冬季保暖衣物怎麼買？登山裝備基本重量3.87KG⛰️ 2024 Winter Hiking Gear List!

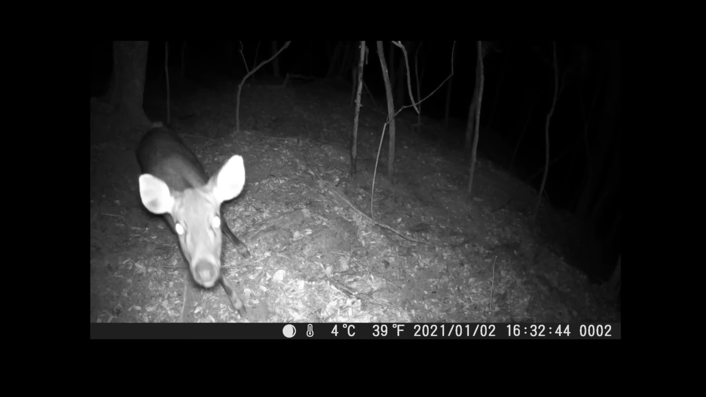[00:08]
前一晚Jackie放了攝影機还真的拍到一只可爱的小
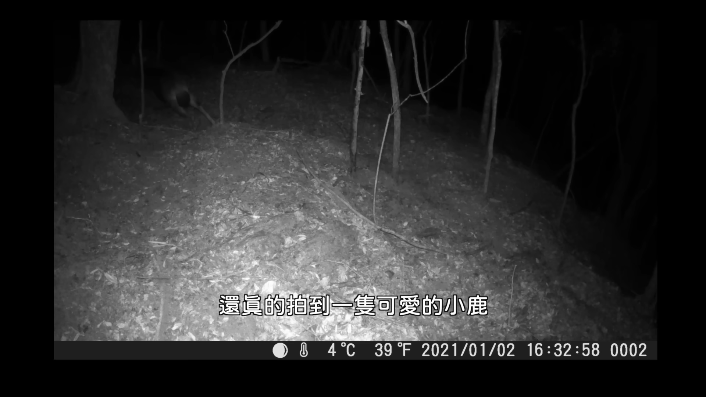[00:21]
鹿下回应该放在黑水塘或泥巴底可以拍到更多